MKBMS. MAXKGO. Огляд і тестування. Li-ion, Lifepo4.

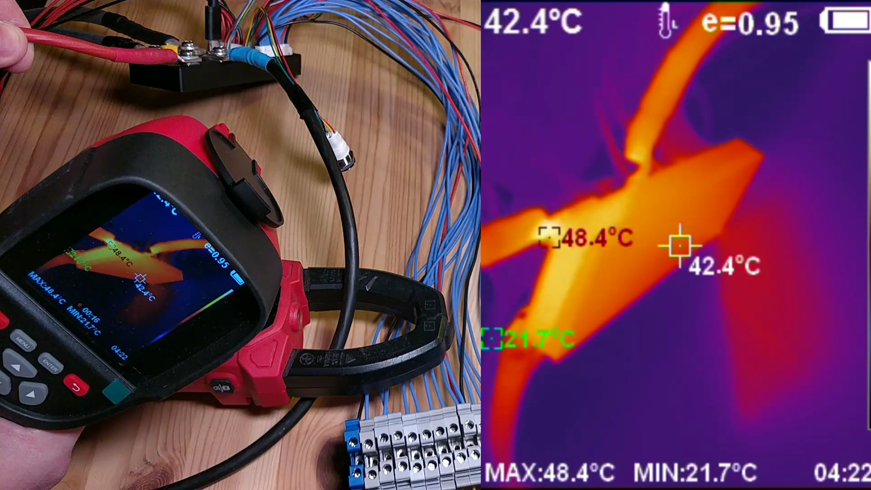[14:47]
On screen: spot 42.4°C, max 48.4°C, min 21.7°C
Ну і внизу 48-50 градусів. В принципі корпус рівномірно нагрівається.
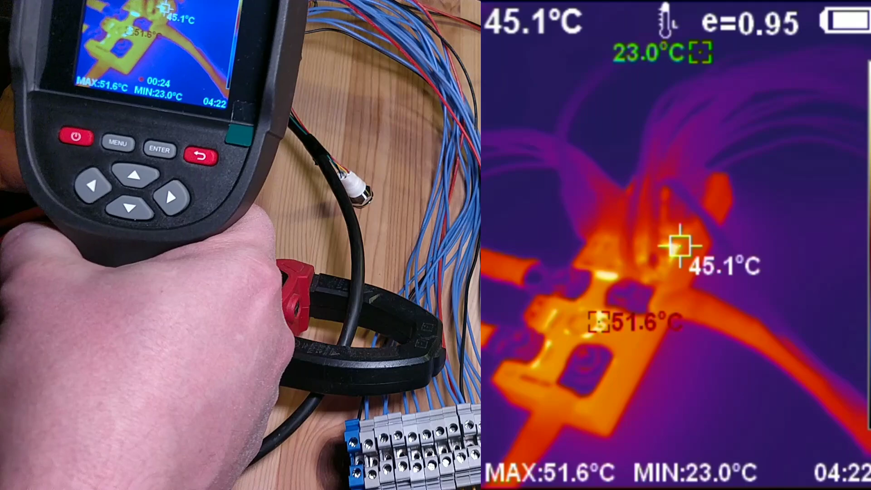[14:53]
On screen: spot 45.1°C, max 51.6°C, min 23.0°C
Драти нагріваються. Але загалом це не критична температура.
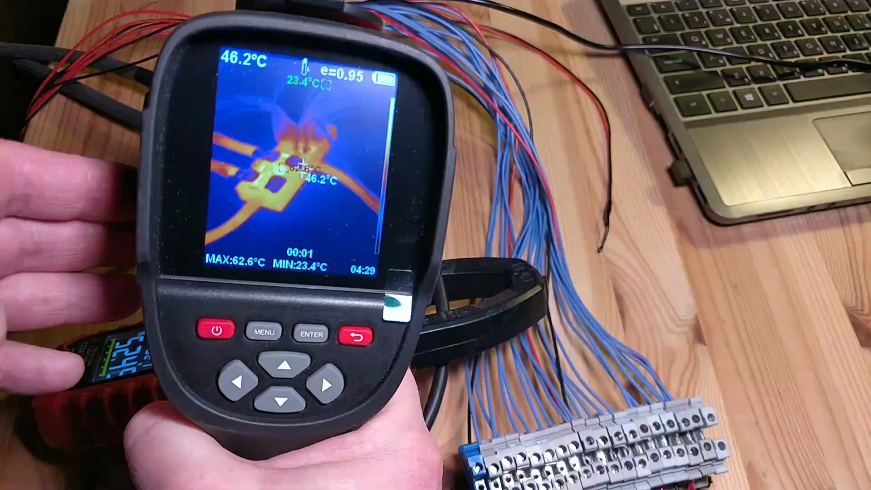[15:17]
On screen: spot 46.2°C, max 62.6°C, min 23.4°C
Так, бачимо температури тепловізором. 63 градуса.